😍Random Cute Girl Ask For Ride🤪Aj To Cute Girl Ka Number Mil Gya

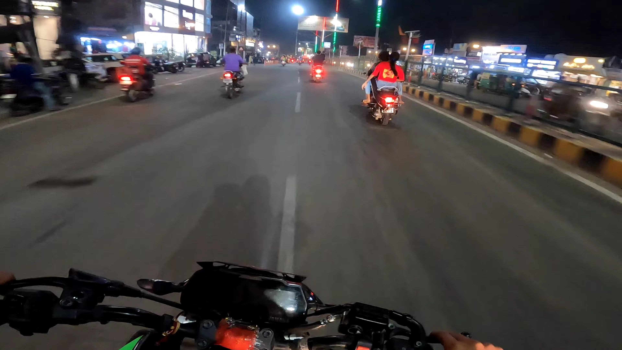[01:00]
वर्सेस को नाइट में लोग हम लोगों को मिल गई यार भाई बड़ी क्यूट है बट हाइपर राइड कर रहे हैं अभी तो भाई रेस हो गई थी स्कूटी वर्सेस सब्सक्राइब करें यहां
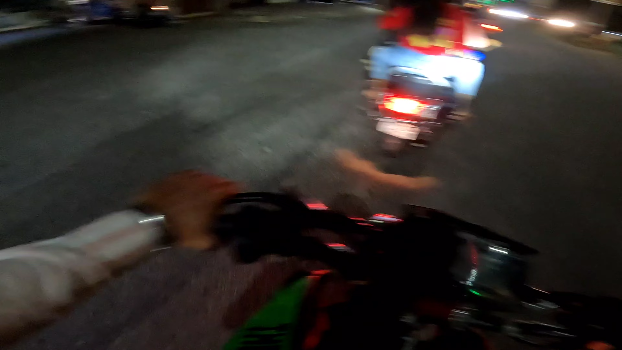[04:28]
बाई क्रेंस होते होते बचे हैं अनक से ब्रेक लगा दी वाई इन लोगों नहीं